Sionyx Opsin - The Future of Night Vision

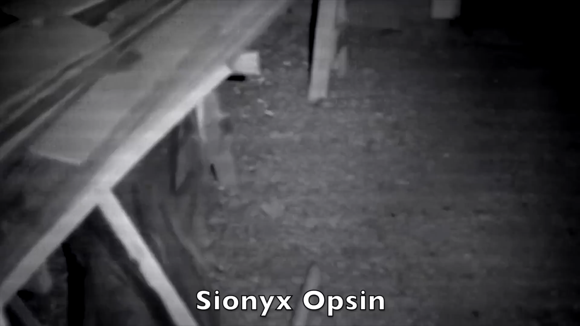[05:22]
Of course, the standard camera you see probably nothing at all, just darkness.